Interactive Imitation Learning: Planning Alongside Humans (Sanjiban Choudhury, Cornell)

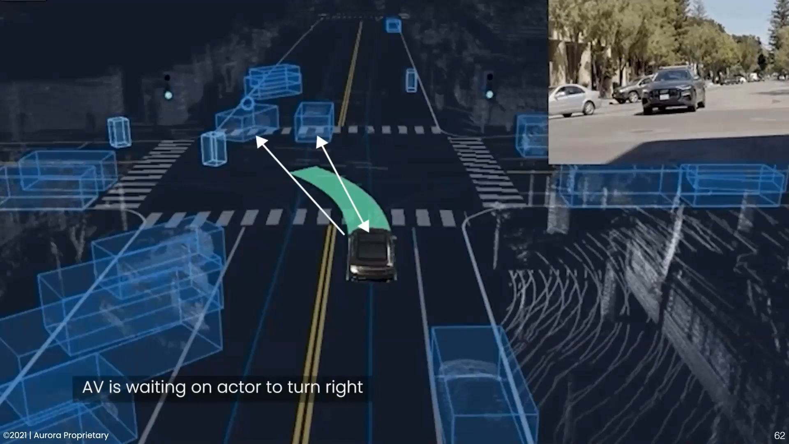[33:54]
And there's a lot going on here. So let me break it down. We see that the robot's actions depend on what other actors in the scene are doing, right? So we need to yield to the vehicle turning right, as well as pedestrians crossing the intersection. Moreover,
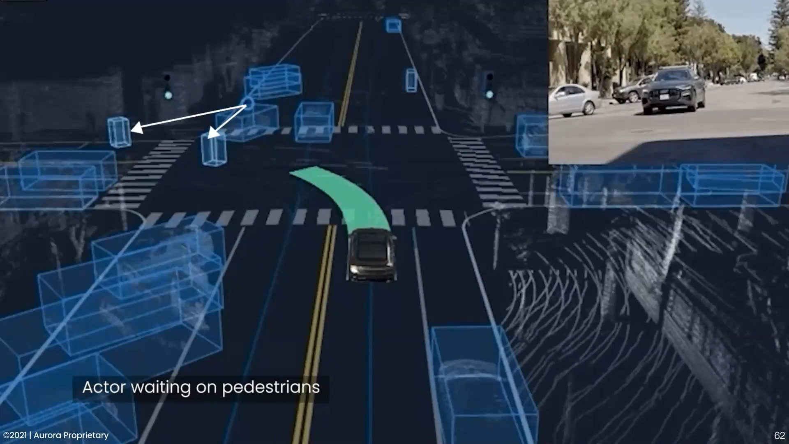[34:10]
there's an oncoming car that's waiting on the robot to determine when it can attempt its own unpredicted left. So we see that, you know, we let's take the scene and kind of abstract it out.
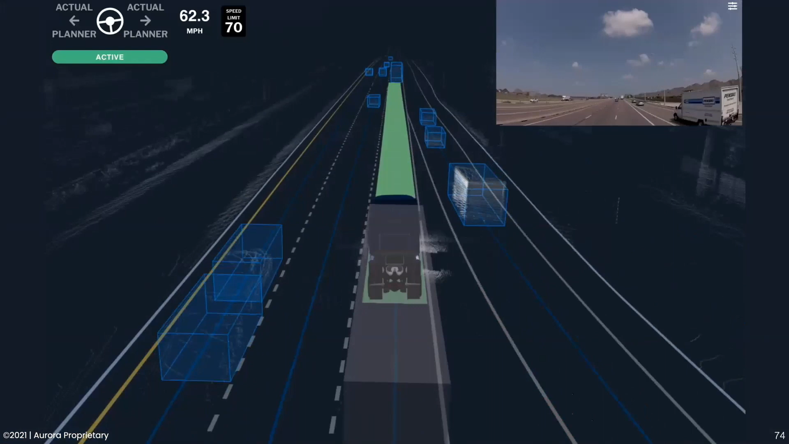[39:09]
We are negotiating a merge with other actors in the scene,